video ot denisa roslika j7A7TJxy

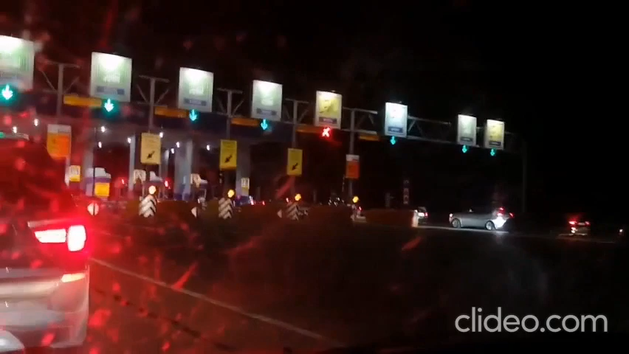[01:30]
ну, вы посмотрите, вот, две, две полосы из всех, это только за наличку, ну, или по карте, две полосы из всех.
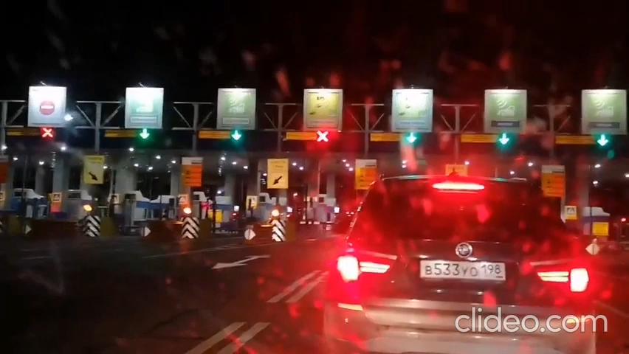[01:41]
То есть, пожалуйста, покупайте транспондер за 7 тысяч, чтобы не стоять в пробке, чтобы Росатодору охреневшему, это без того зажравшемуся, было хорошо. Продолжение следует...